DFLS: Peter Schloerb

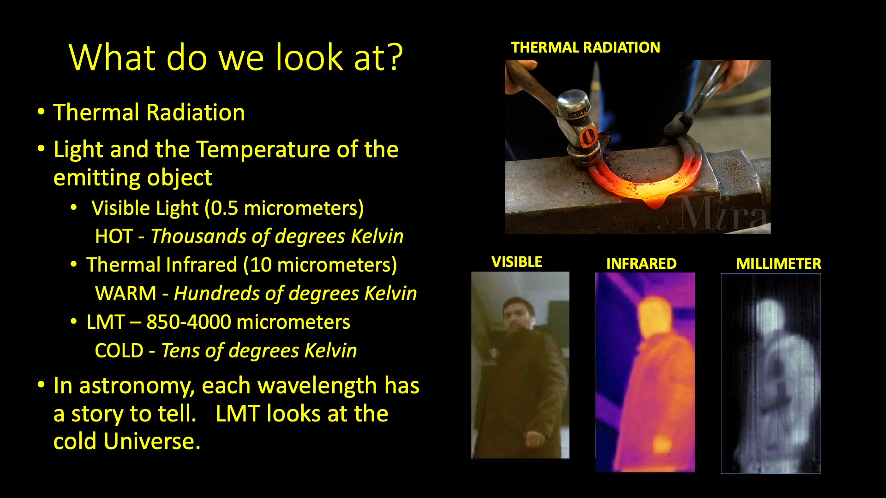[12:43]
In the infrared, we're looking at warm things, you know, hundreds of degrees Kelvin, perhaps things of planetary temperatures. And by the time we get to millimeter waves with the LMT, we're looking at things that are very cold. So we're looking at completely different sorts of objects.